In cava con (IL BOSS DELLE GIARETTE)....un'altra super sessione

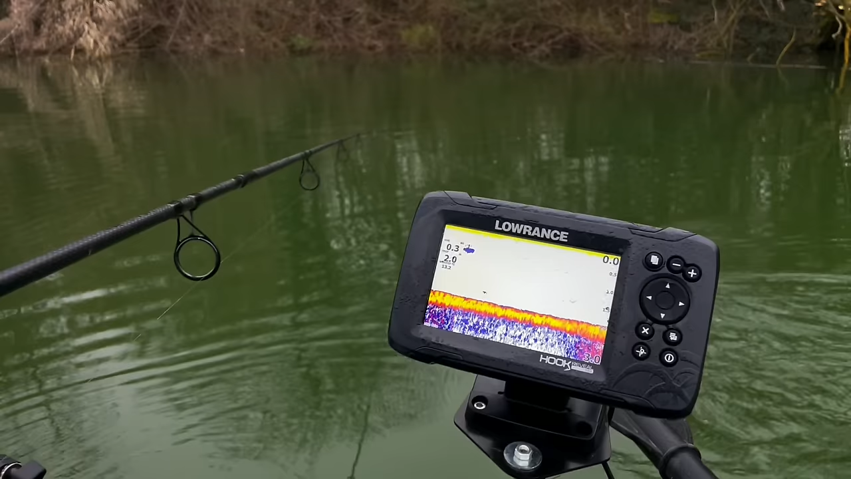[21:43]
Eccolo qui, un bellissimo ecoscandaglio della Rollins.
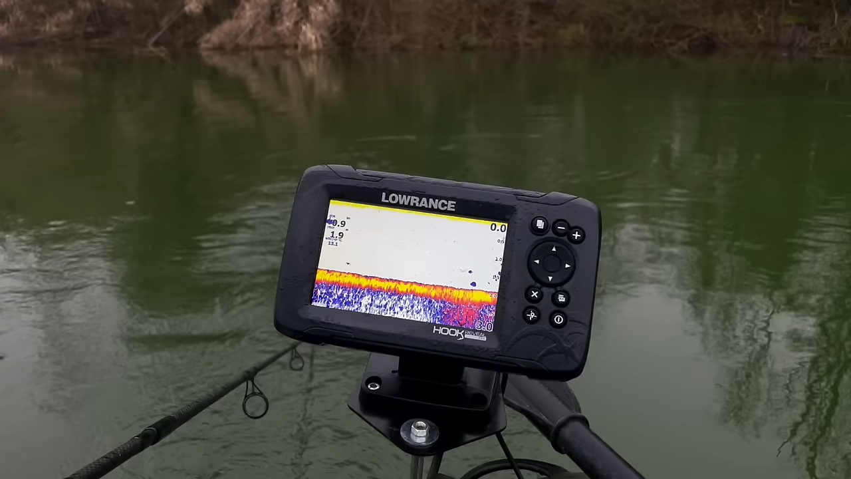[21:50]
Allora mi diceva Dennis che lo sfondo giallo, non lo sfondo, lo strato giallo sotto indica che c'è molta melma. Esatto.
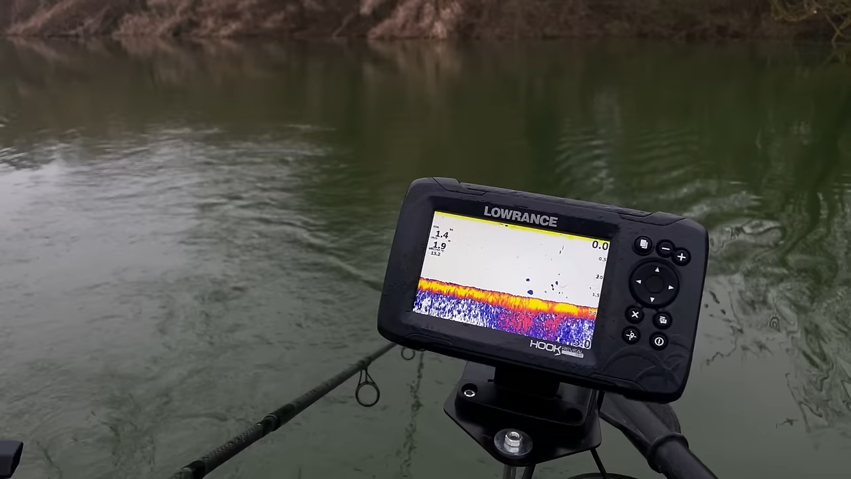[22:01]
Quindi fondale molto morbido. Morbido, sì. Ma infatti lo sapevamo qui perché sentivamo anche quando recuperavamo che i primi metri dove diciamo il piombo
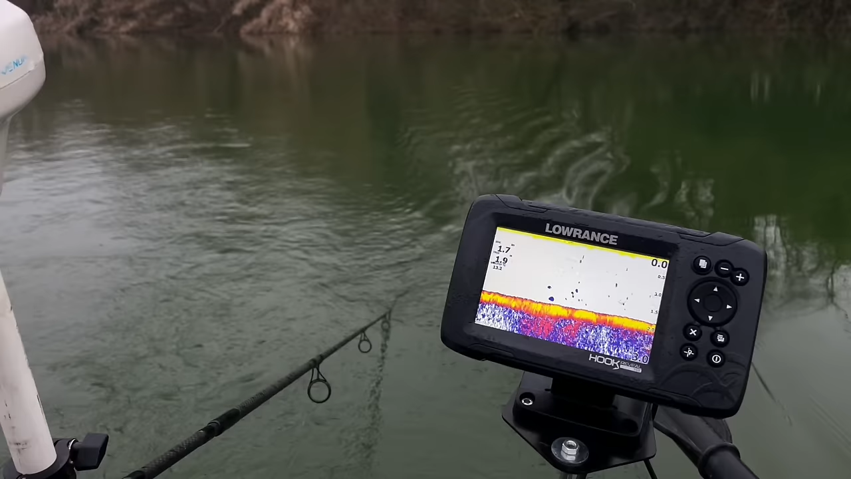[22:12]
tocca ancora per terra era abbastanza fangoso. Cerco di mostrarvi bene cosa segna l'eco. Come vedete l'acqua è cresciuta rispetto a tempo fa.
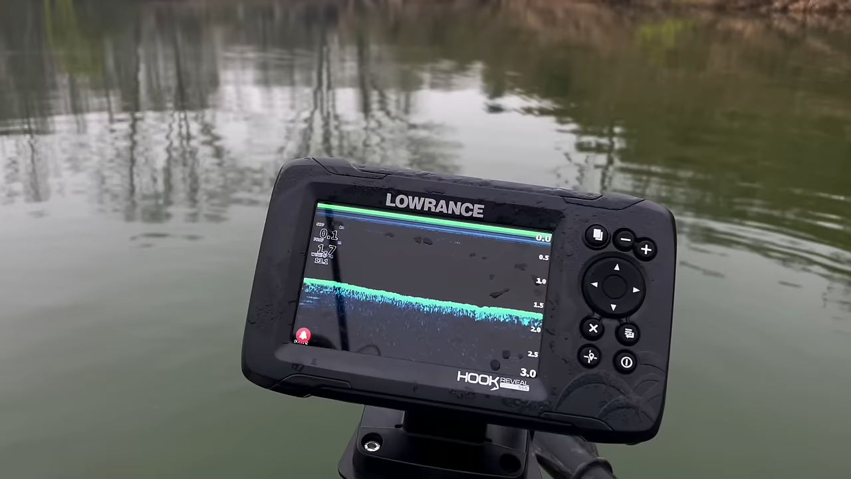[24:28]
Questo è la modalità Downscan, che praticamente ti segna se ci sono rami sommersi, alghe, proprio, cioè passandoci sopra lentamente. Adesso ovviamente qui dove siamo noi non ci sono in questo momento, però riesce a segnarti proprio la forma del ramo o l'erbaio, o anche proprio l'albero che c'è sotto eventualmente, se sì. Sì.
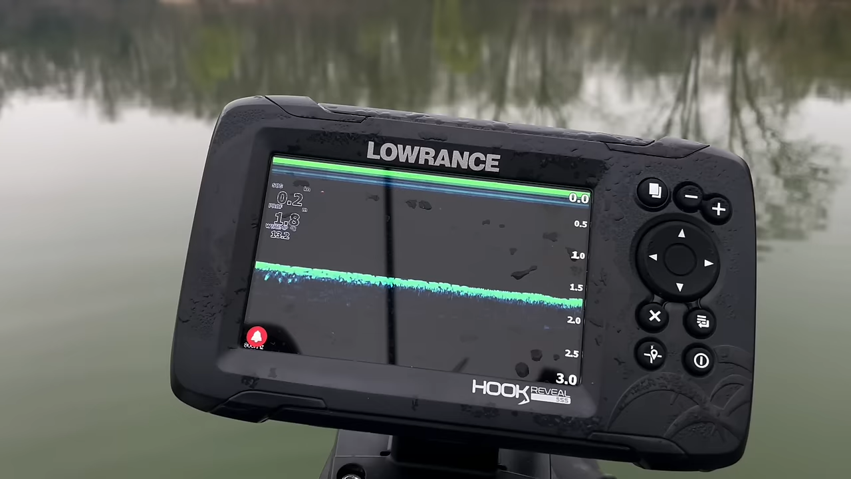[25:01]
Ragazzi, questa è proprio una modalità interessante, ovviamente va usata in maniera diversa dall'altra, bisogna andare molto lentamente con la barca,